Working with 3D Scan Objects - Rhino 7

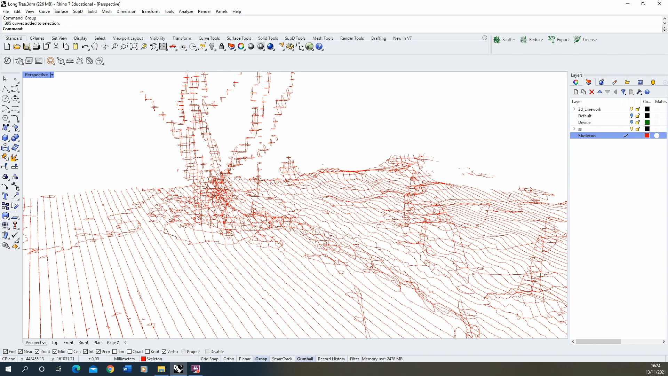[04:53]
I wanted to create a suspended mirror
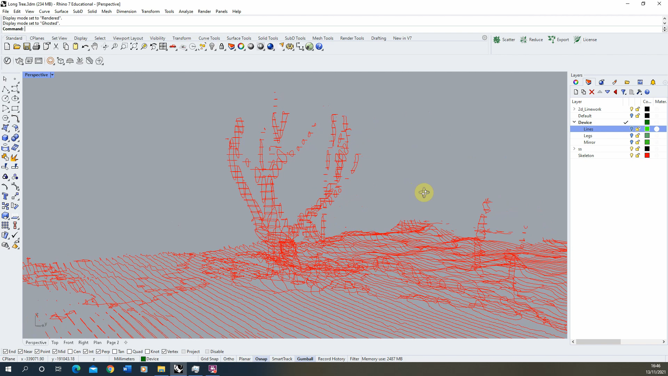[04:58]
piece that fits between the branches of this tree so these sort of four branches
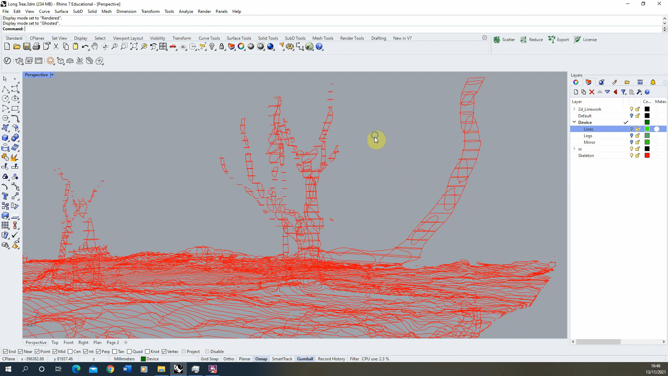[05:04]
here so what I began to do is just draw out the lines using my sectional reference points from this 2d line work to connect and create essentially a framework for which my device would sit within so these were done just by
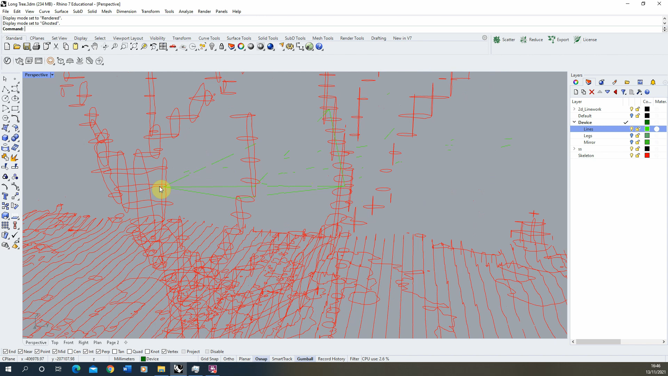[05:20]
connecting up these cross-sectional pieces I made here from this point I modelled a series of legs which would hold the mirror piece in place and if I remove the lines you can see that the legs have kind of used the lines as a framework and then would be supported into
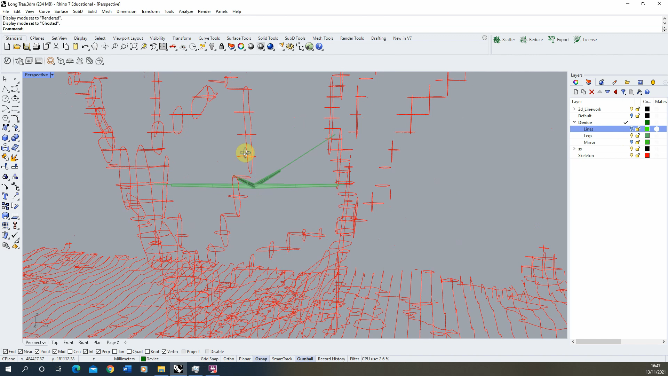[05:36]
the tree like so so it would sit nestled between these branches then from there
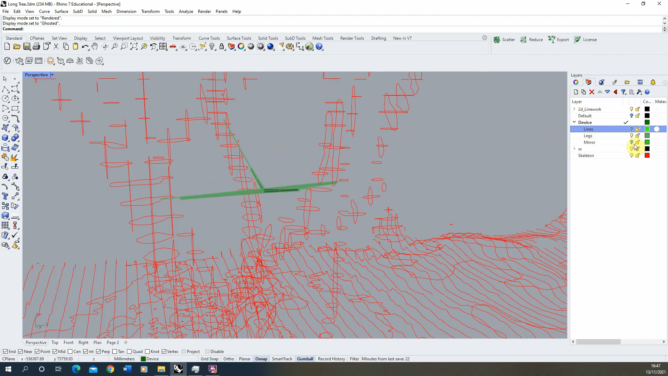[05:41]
I've modelled my disk piece that would sit in amongst that area there and what we can now do is I can turn my skeleton off and turn my
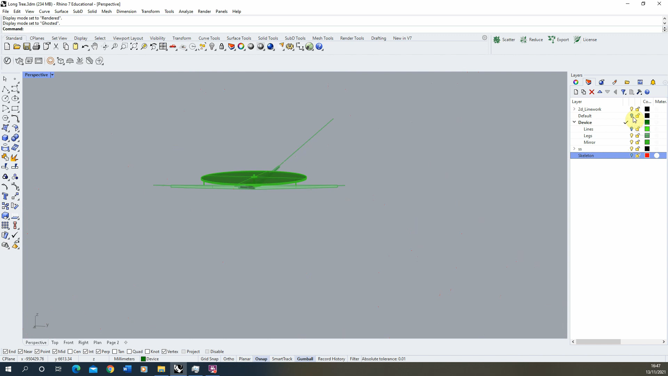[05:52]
mesh back on and we'll put this on a rendered view so we can see it now you
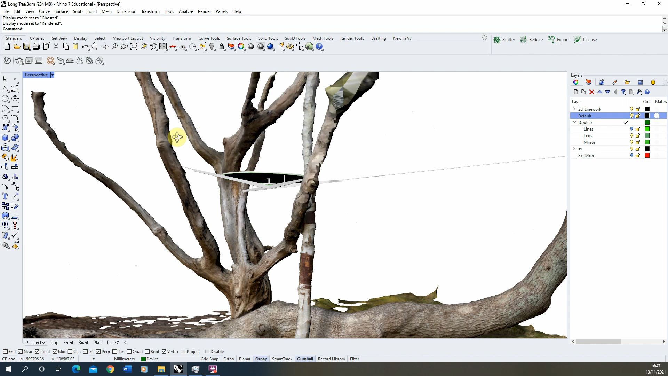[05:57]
can see that this model piece now fits exactly amongst my tree here because
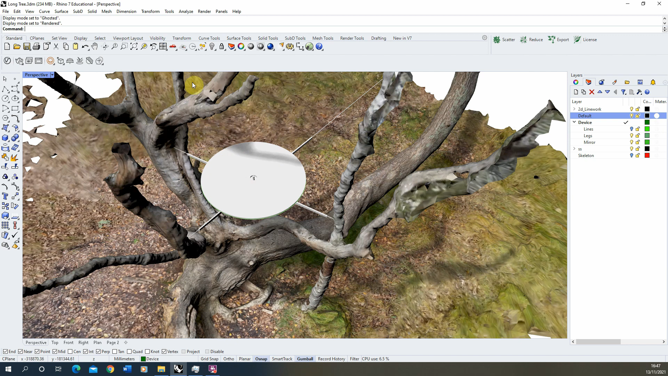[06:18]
I've now added some textures to this
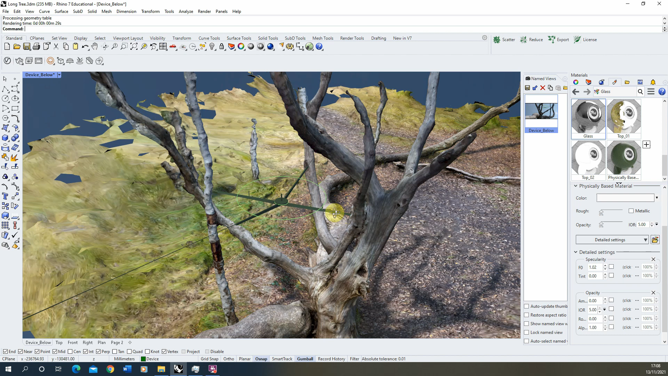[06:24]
particular device and we can now render it out to see how it looks within its context here so